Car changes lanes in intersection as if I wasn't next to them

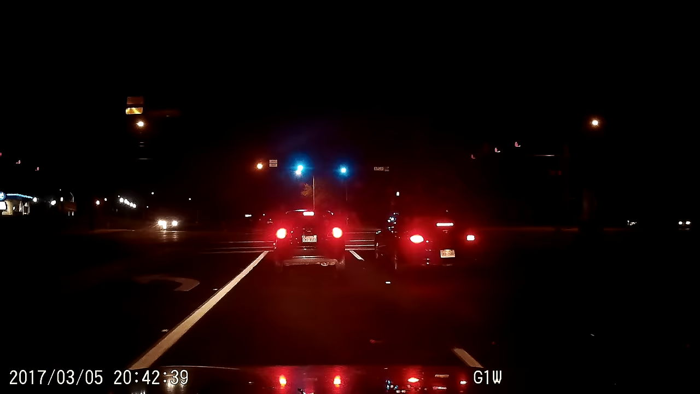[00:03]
Damn it! What the fuck are you doing? Holy shit!